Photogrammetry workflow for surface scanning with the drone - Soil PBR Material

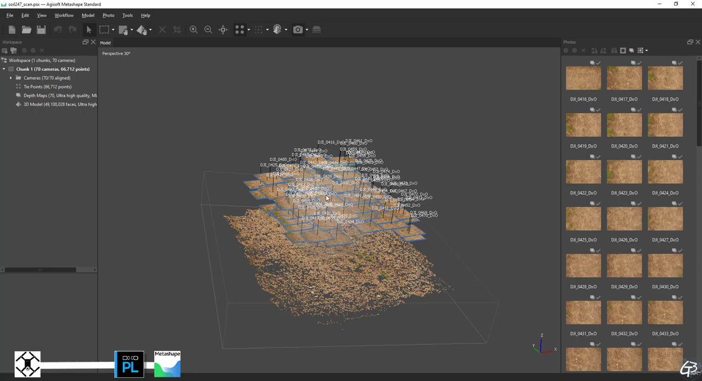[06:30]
As expected camera position when images were taken are pretty messy. I would say that some more images in the middle would be very helpful.
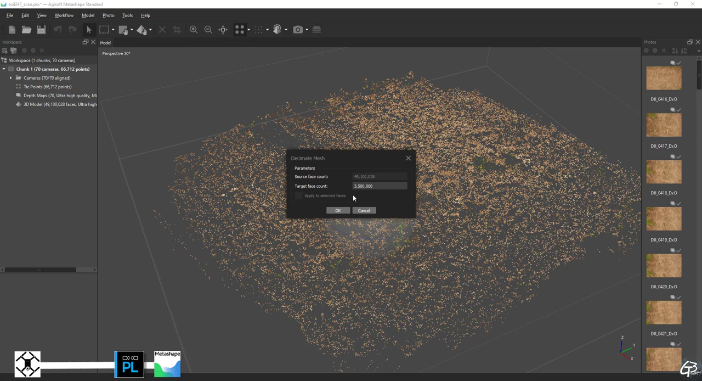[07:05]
To do this lets decimate the high poly model to 3.5 million polys and when done lets export it.